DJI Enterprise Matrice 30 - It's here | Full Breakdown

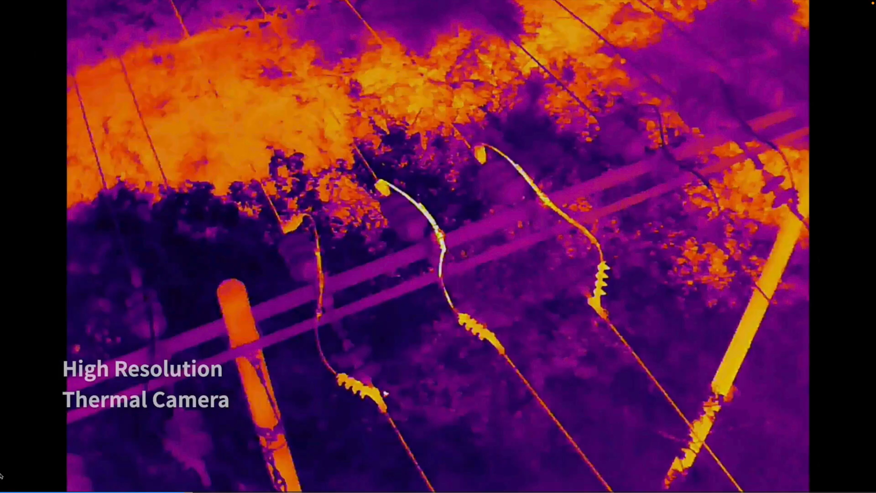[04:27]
So we have a payload that is a four in one camera that has thermal capabilities.